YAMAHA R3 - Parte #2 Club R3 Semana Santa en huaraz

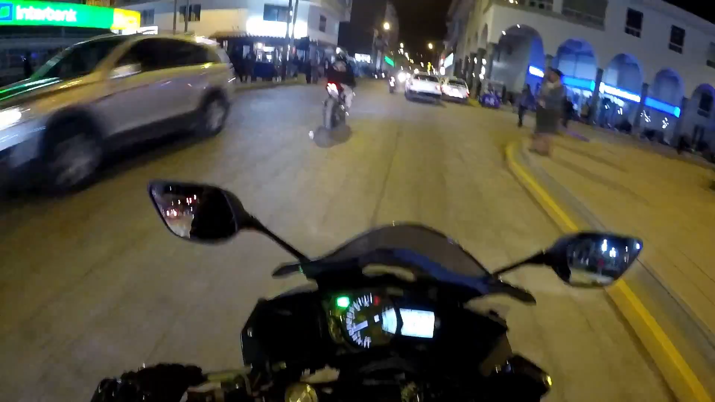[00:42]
Noche motera en Huaraz Vamos a dar una pequeña vuelta con el Club R3 conociendo un poco la ciudad
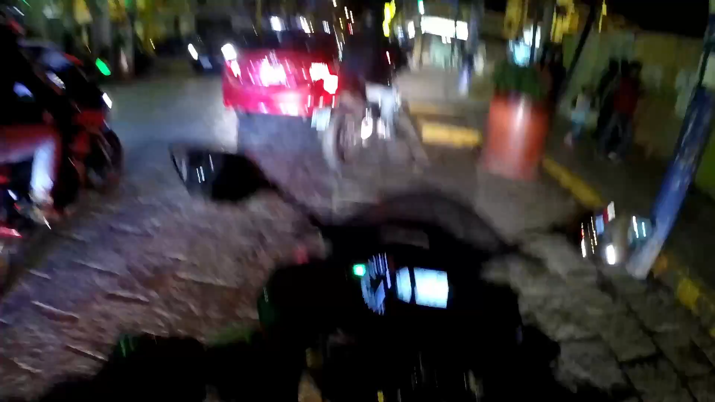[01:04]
Ya que todavía queda un poco detenida Una pequeña vuelta y de ahí a dormir, a descansar Estamos despiertos de las 4 de la mañana Nos acostamos a las 2 de la mañana, prácticamente hemos dormido dos horas Teniendo una moto en una ciudad que no conocemos Sería injusto dormir temprano Así es que...